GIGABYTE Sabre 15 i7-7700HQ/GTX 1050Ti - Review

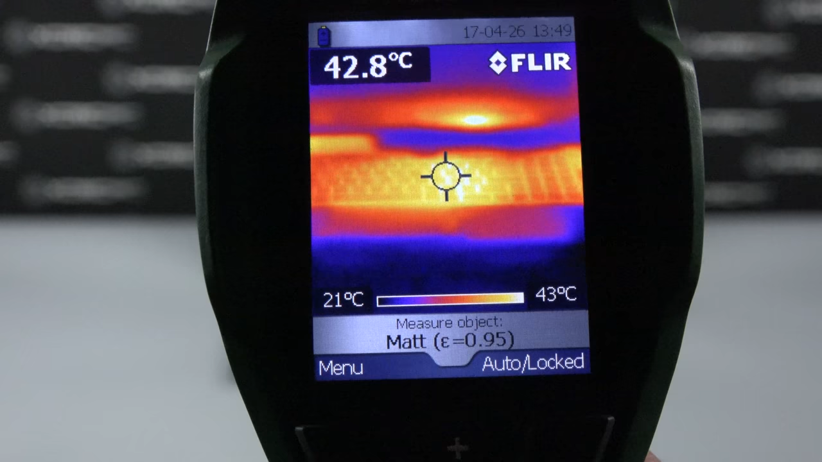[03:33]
On screen: spot 42.8°C, scale top 43°C, scale bottom 21°C
As you can see, the middle of the laptop, where the GPU and CPU are centrally located, starts to get a little bit warm, but the rest of the laptop stays at some pretty normal temperature reading levels.
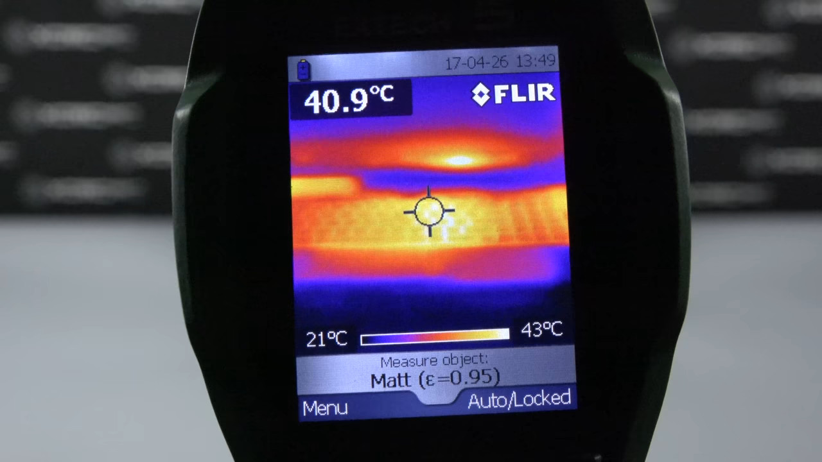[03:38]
On screen: spot 40.9°C, scale top 43°C, scale bottom 21°C
Then, taking a look at the back side of the laptop,
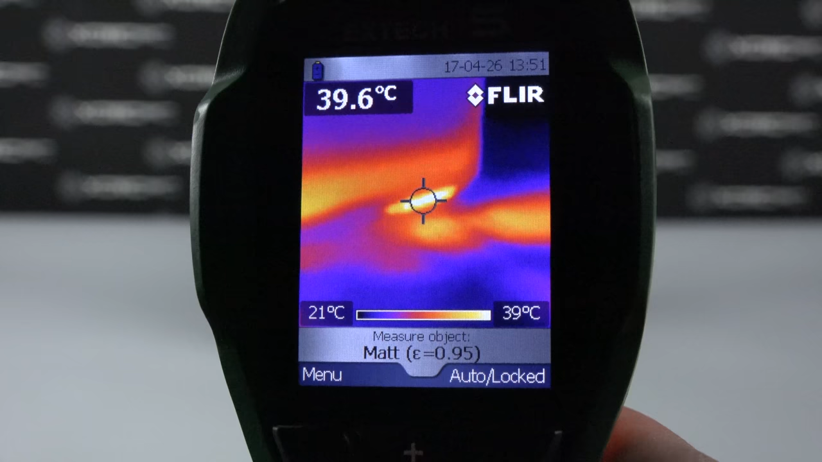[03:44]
On screen: spot 39.6°C, scale top 39°C, scale bottom 21°C
you can see where this heat is dispersed out both the back and the side of the machine. As for the decibel levels while gaming, for the fans, we had readings of 43 up away from the laptop.